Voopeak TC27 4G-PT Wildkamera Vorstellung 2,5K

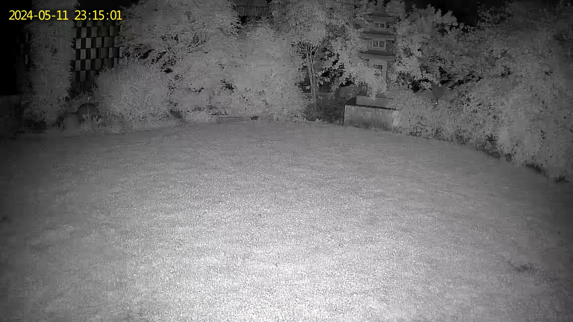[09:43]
Und das ist das Umschalten auf Schwarz-Weiß, also Infrarot während der Nacht. Jetzt kommt noch eine Tagesaufnahme von meinem Hund.
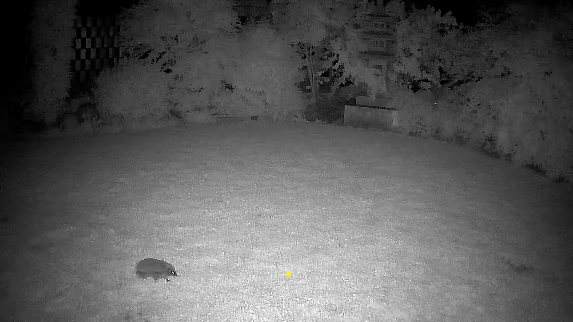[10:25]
Und das ist Infrarot in der Nacht. Der Igel hat die Kamera ausgelöst.
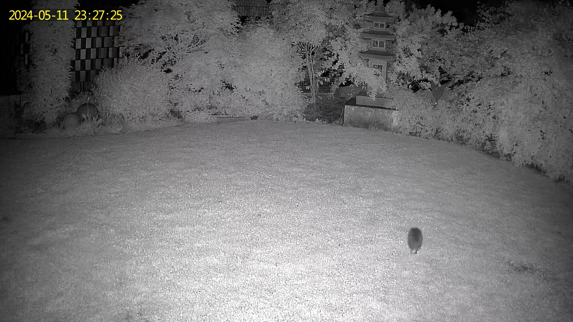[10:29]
Das ist nicht immer gelungen, dass wir die Kamera auslösen konnten, aber der Igel hat es geschafft. Wenn dir der Film gefallen hat, danke für den Daumen hoch und bis zum nächsten Mal. Alles Gute. Ich wünsche euch was. Tschüss. Tschüss.